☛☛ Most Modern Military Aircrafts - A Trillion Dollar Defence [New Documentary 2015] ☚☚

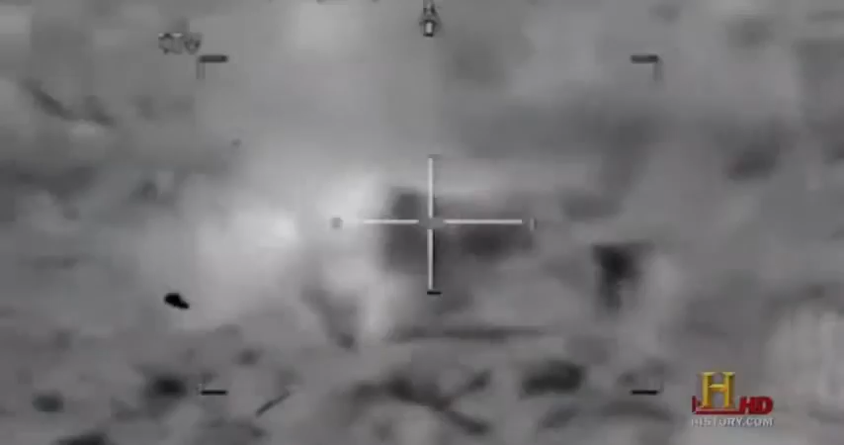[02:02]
They explode on impact and can punch through trucks and even light-armored vehicles.
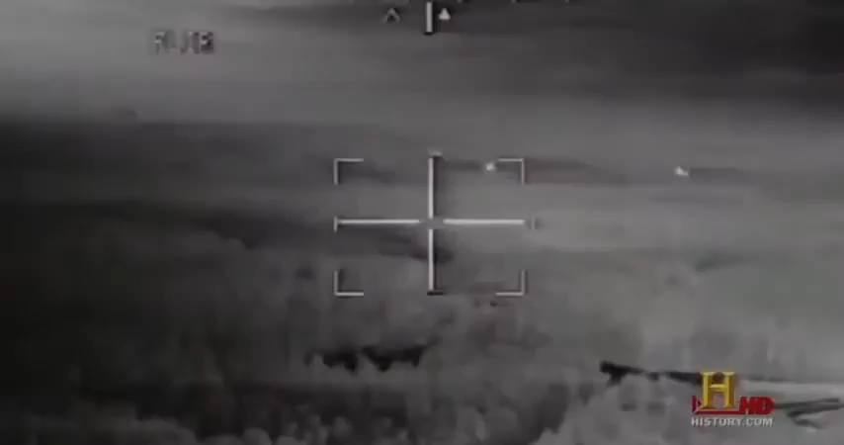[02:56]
Night combat presents few problems for the Apache longbow. This is the Target Acquisition and Designating System, also known as the TADS.
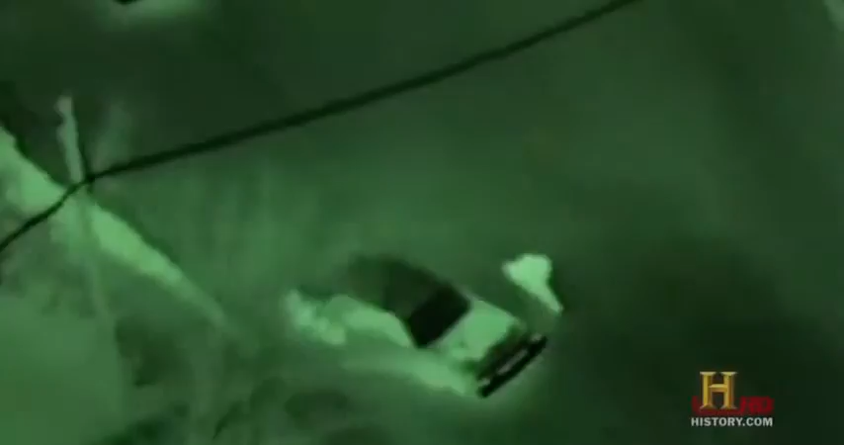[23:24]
We also have the FLIR, which is the forward-looking infrared, which enables the observer to see heat signatures on the ground at night and even during the day.